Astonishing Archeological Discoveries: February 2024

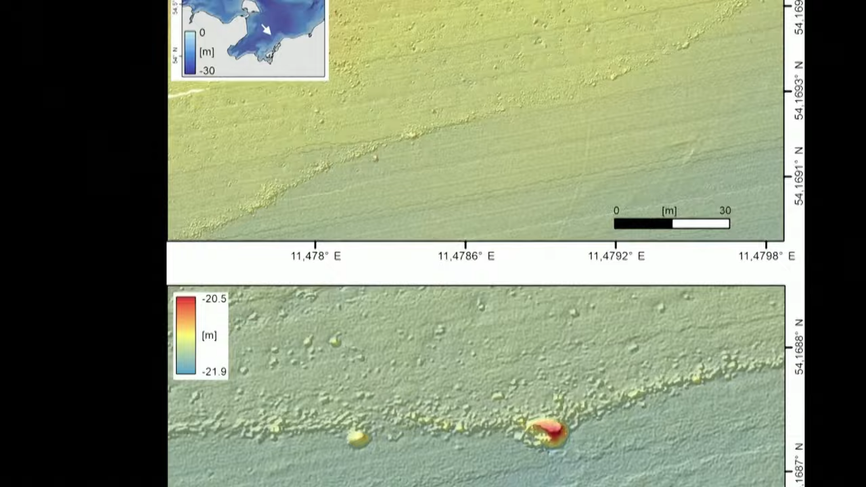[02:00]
Researchers have now mapped the wall by diving to different sites along its length and using sonar equipment on boats and on an autonomous underwater vehicle.